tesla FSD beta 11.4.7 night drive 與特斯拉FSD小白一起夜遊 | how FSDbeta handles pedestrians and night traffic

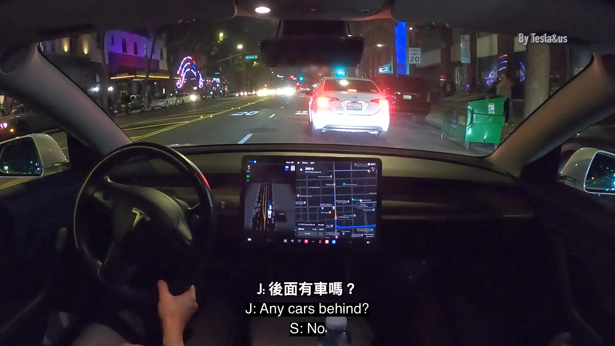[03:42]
有繞過這台車嗎?哇這個是怎麼回事怎麼這麼多人啊在刀目的地耶OK左後方有一輛車但是特斯拉還是硬要切進去左邊他突然轉到另外一個面子
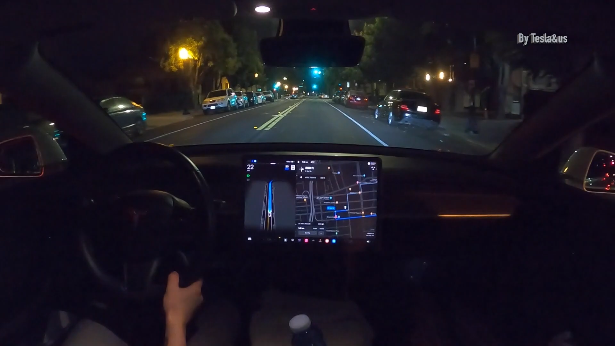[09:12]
有時候還不太習慣它這麼aggressive的開車好到了第三個停靠點快
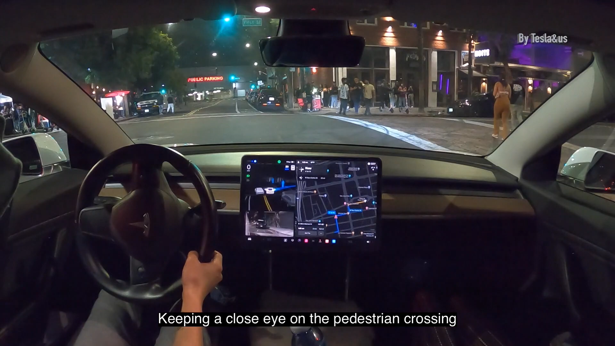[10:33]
不要吹到後面那車小心小心小心小心小心小心
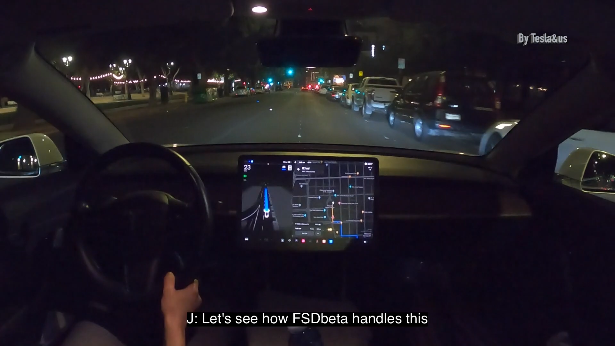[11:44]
有啦,這邊還有線對,但是實際上這個路面沒有線是啊,這沒有特別明顯好了那是一個突然間沒有,不是突然間因為它看到那個冷出來